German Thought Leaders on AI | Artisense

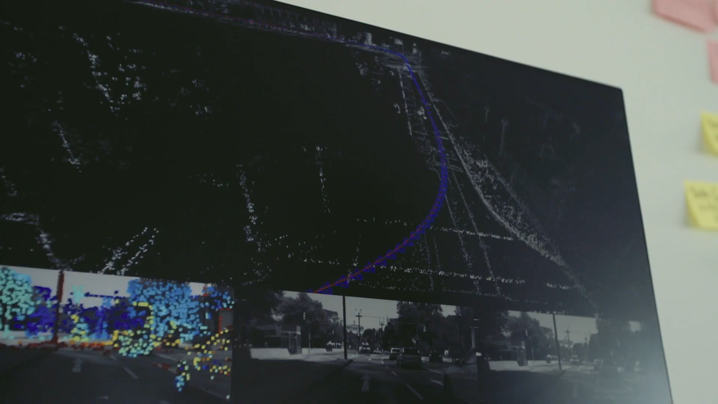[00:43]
So if you look at the data that ArtiSense products generate,
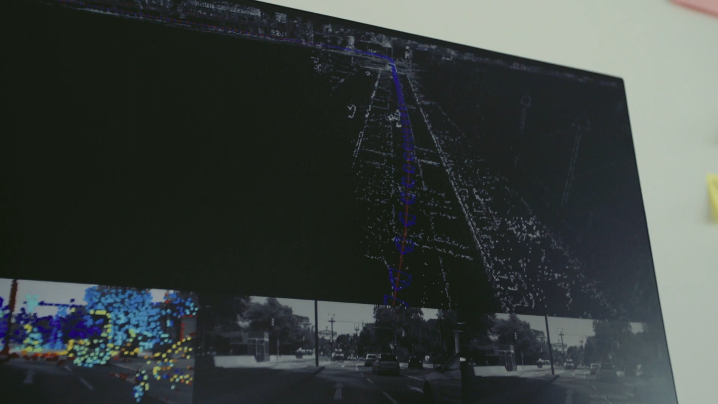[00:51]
you can see that there is a reconstruction of the environment,
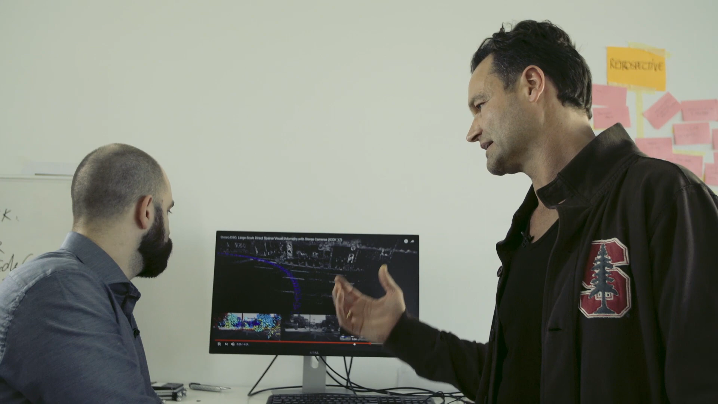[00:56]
which doesn't have to be like you know it from Google Maps or other providers who build data for the human use case.
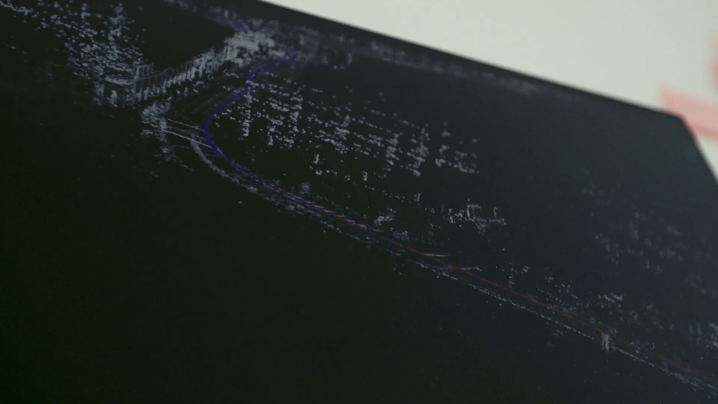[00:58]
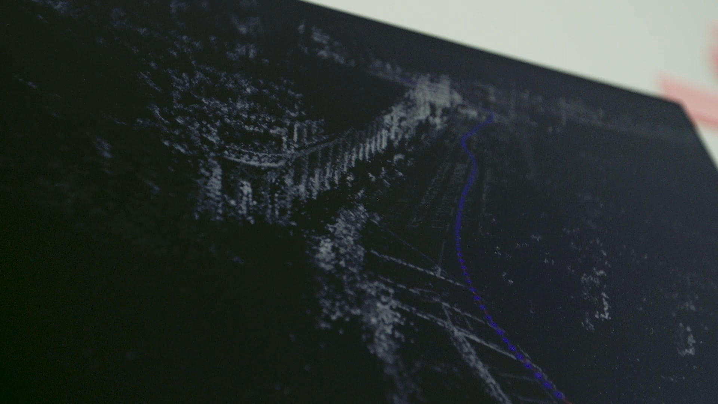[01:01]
This is data for robots to consume in order to navigate even without GPS.
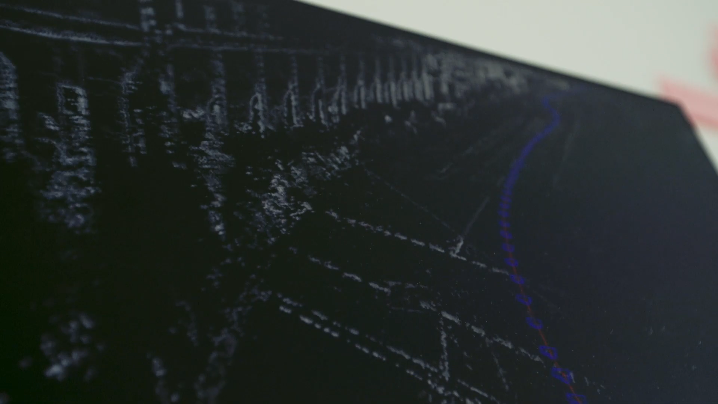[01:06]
So your product is not hardware, it is the data itself you acquire via that hardware? Absolutely, it's data.